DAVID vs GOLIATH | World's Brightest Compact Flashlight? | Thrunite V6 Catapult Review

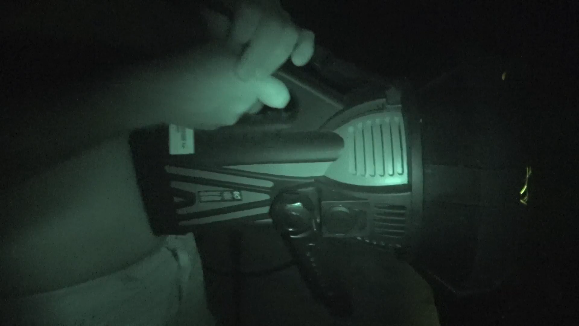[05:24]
Can you see it in the dark? Yeah, I've got night vision on. Oh, do you? See? Oh, wow.
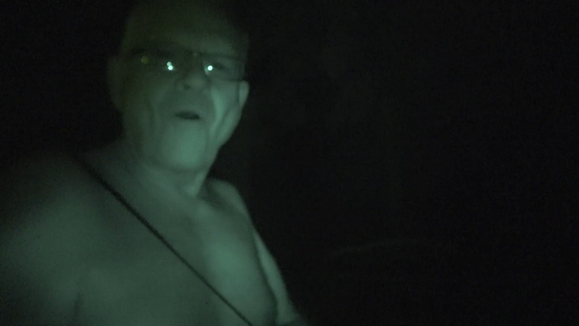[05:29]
Wow, night vision. So you can see how big that is. I'm in the army now.
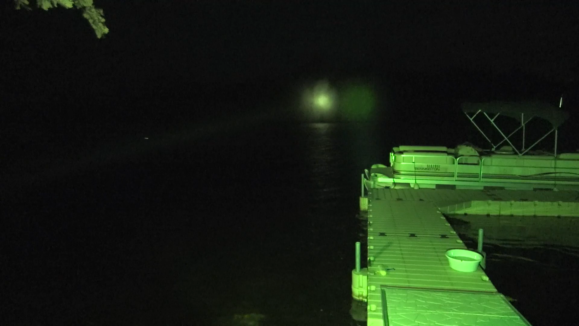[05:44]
I'd switch back at a night shot. But it's way smaller. Way smaller. Switch at a night shot. Here, keep it on the right.